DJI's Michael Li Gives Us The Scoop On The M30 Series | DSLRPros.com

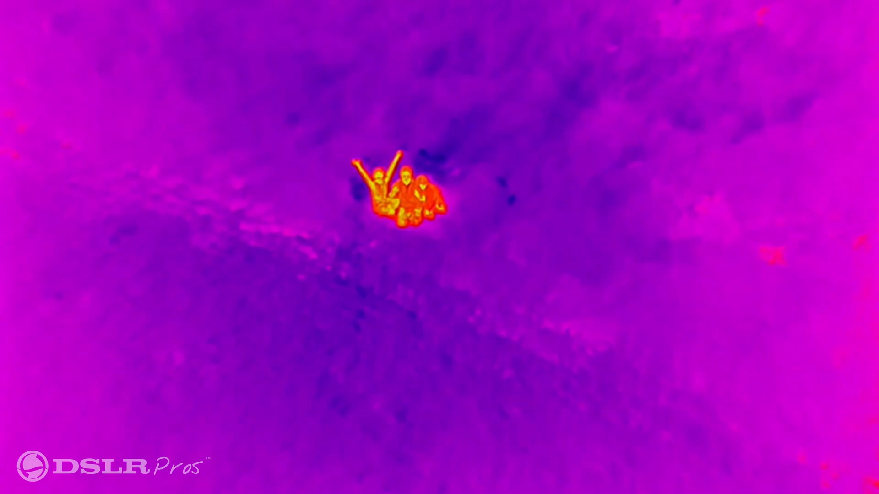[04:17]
Yeah, so let's say a suspect throws something or tries to get rid of something,
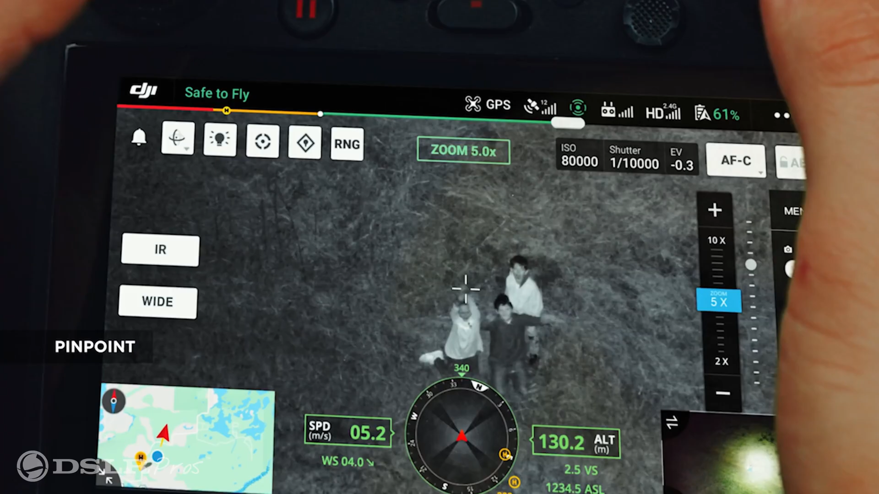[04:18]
you can continue following the suspect while dropping a pin.
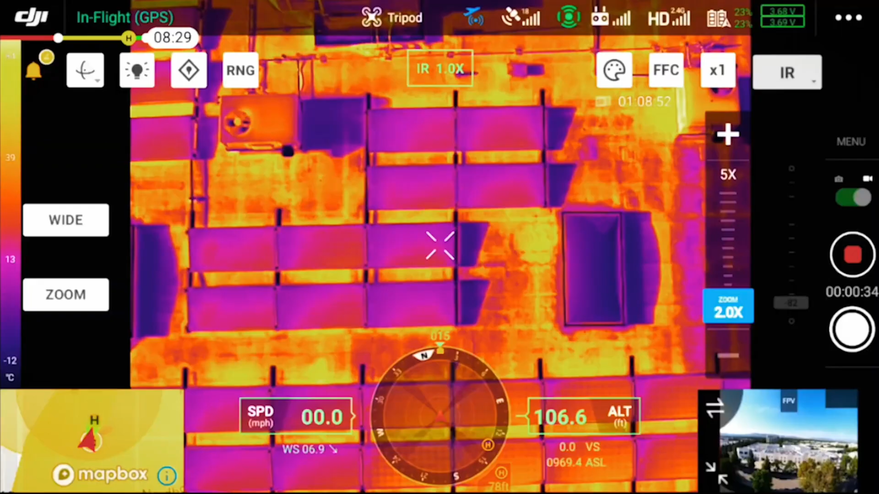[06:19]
So you're able to have your thermal on one side and then your visual camera on the other side,
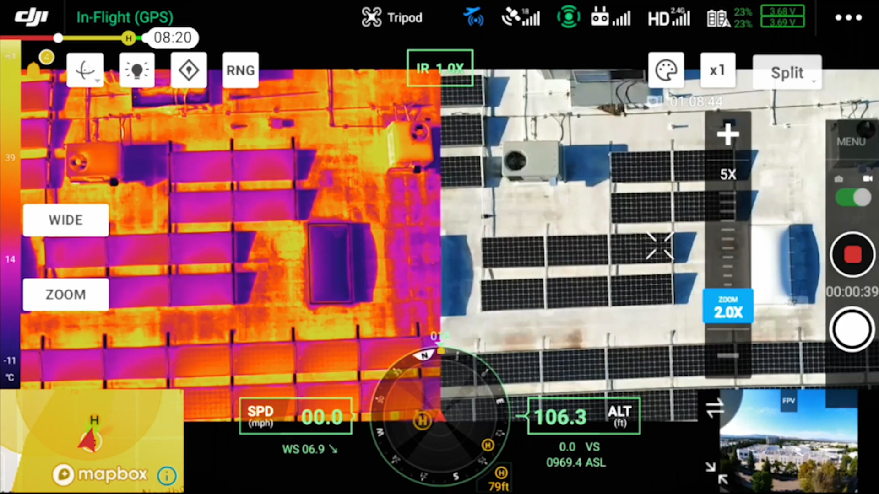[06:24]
kind of helping with your orientation and kind of seeing sometimes when we're staring at a thermal image for such a long period of time, you don't remember what you're looking at in the first place.